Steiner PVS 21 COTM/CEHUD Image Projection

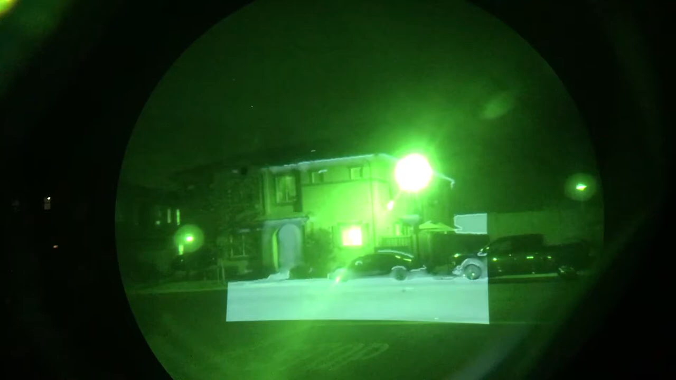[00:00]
clip-on thermal module on the PVS 21 gives a rear projection thermal image. It's white against the green night vision,
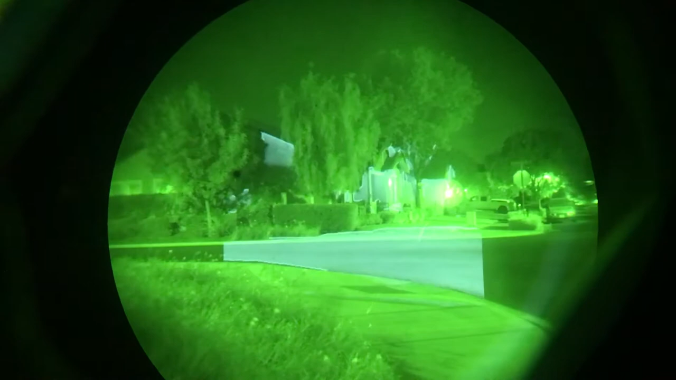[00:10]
and right now it's set in the mixed, so it's,
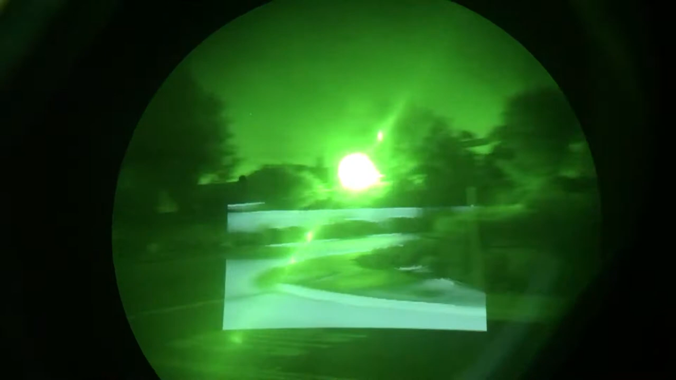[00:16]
they call it declutter, which is more like a what's that term, patrol mode with edge detection.
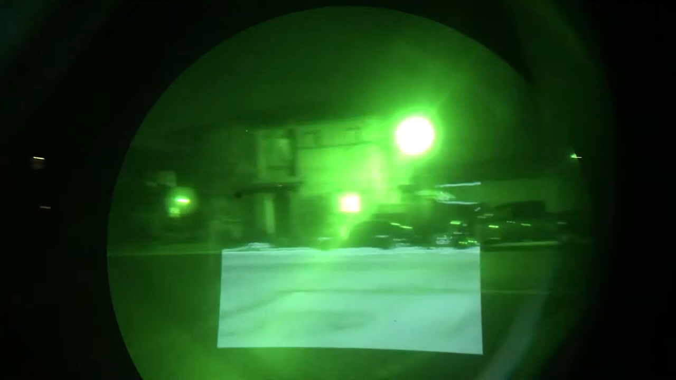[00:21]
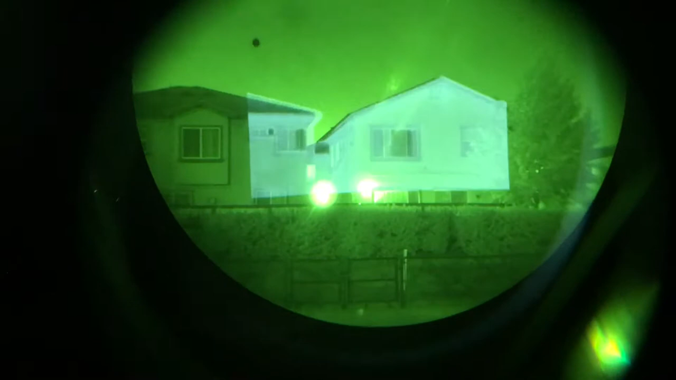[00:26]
Let me see if I can manage to push the button. There's edge detect only.
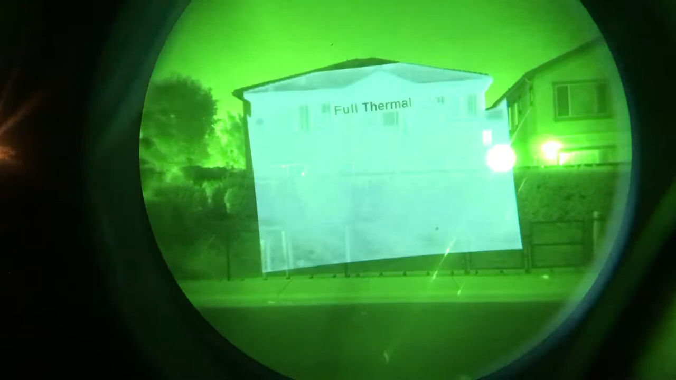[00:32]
There's the full thermal image. It's not a great image.
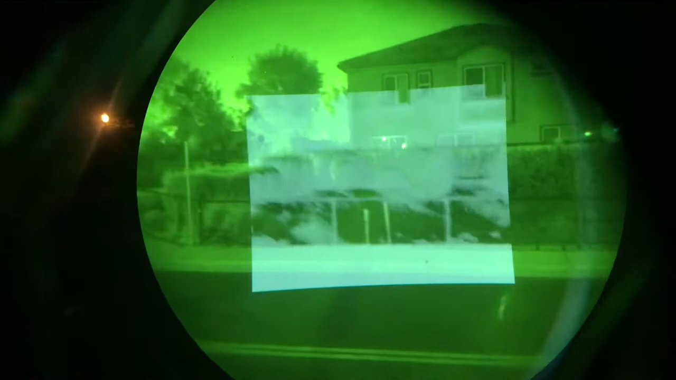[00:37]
Not a lot of like contrast. There's the declutter, which I think is better.
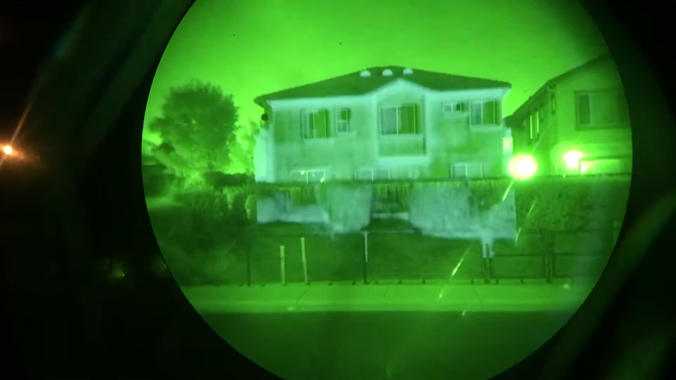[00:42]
And then mixed mode. I like mixed mode a lot.
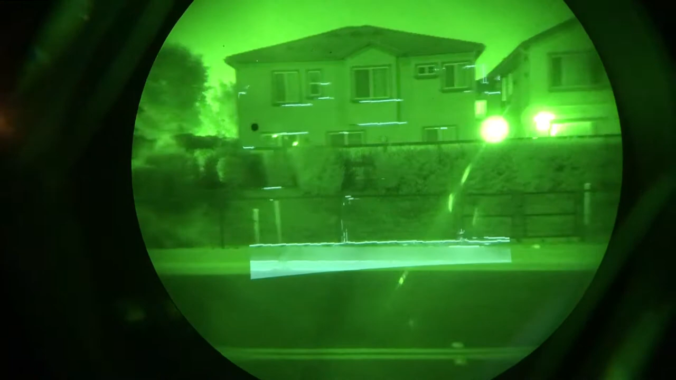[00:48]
And of course your normal edge detection, which gives you the white lines.